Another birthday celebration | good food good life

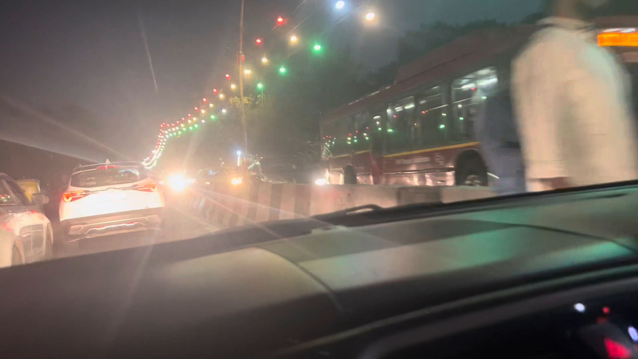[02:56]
साकेत का रोड है, रात में तो अच्छा लग रहा है ना भरत,
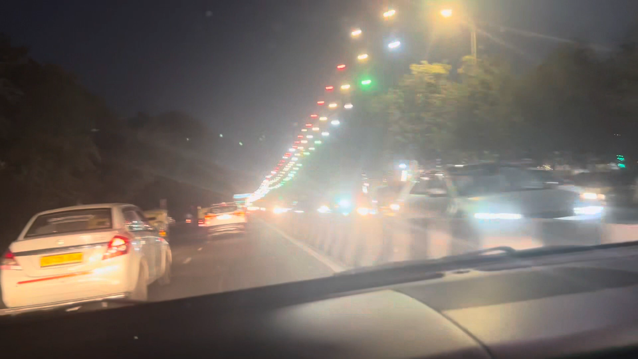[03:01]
थोड़ा ऊंचा बोलो। हाँ, और हम लोग साकेत पहुँच गए हैं एंड भरत कुछ बदमाशी करने वाला है।